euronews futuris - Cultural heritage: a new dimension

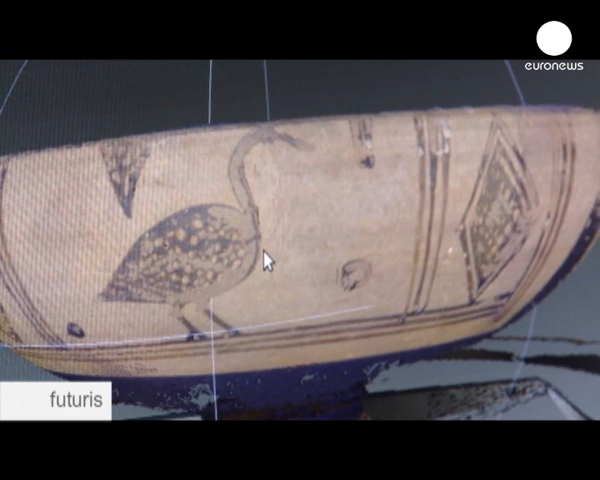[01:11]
we can see all the little details of the surface.
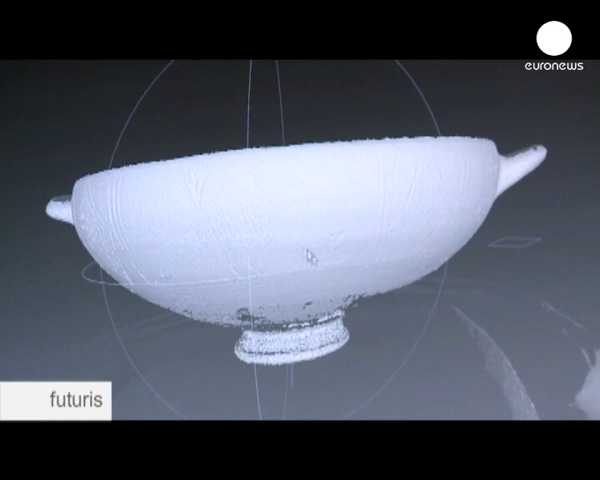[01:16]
All this information will then be stored in the computer.
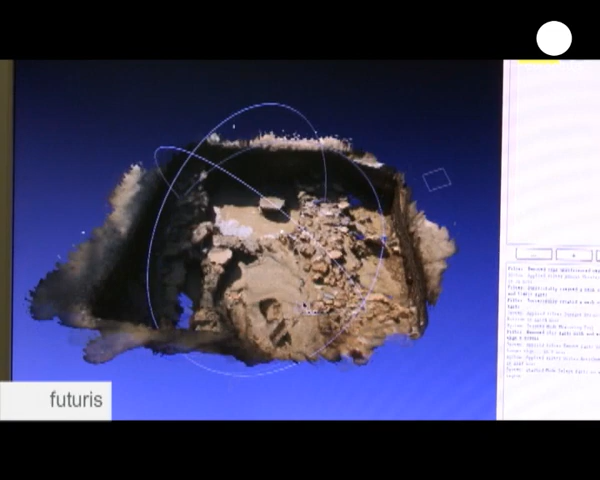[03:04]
The main aim is to perfect methods of digitalising and documenting objects in 3D,
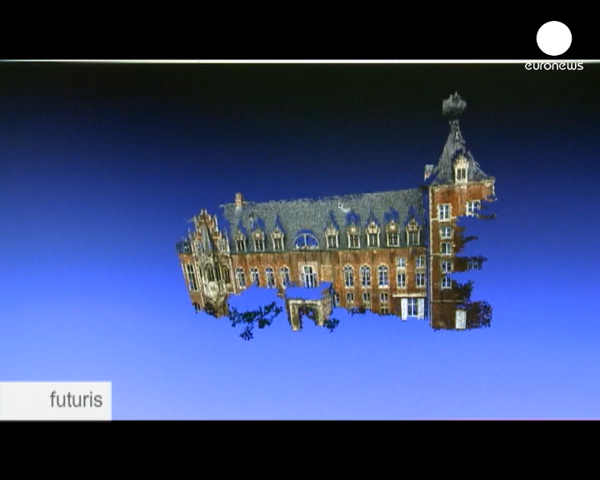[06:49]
The advantage of this system is that you don't need specialized equipment.
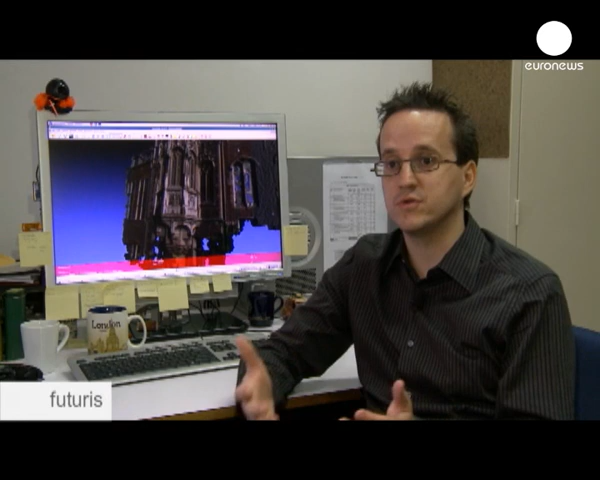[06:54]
Everywhere you can go with your camera, you can take images and then you just upload it to the web server. And then we have a whole series of computers which will then do the work and recreate the 3D model.